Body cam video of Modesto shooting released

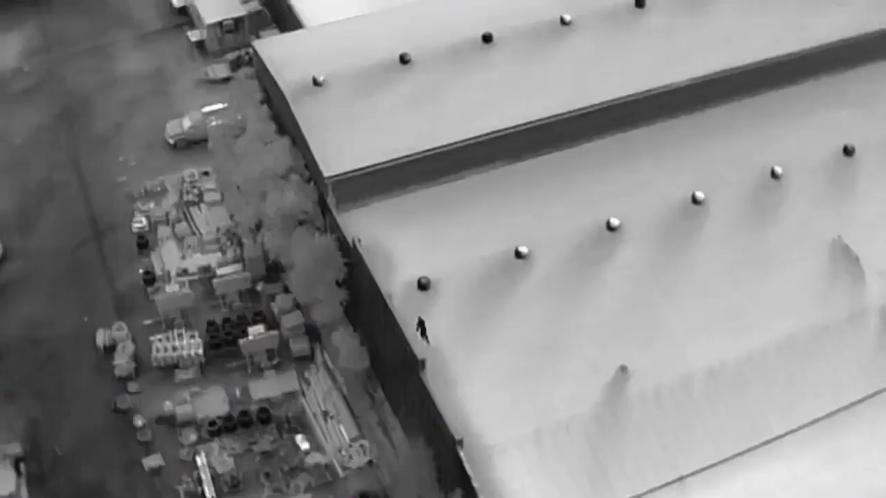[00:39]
The skid from here going to U70.
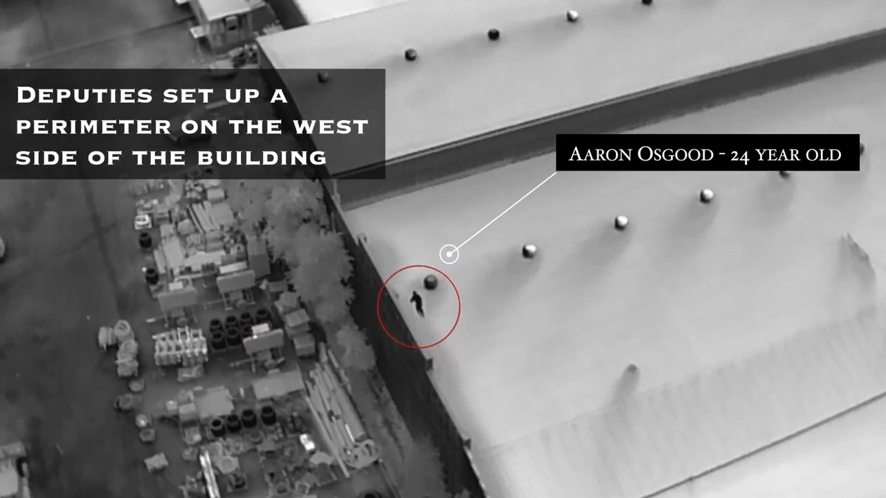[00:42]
I don't think he went eastbound, so he's going to go westbound. Let's lock that down real quick. This is the South County Sheriff's Promocano Unit.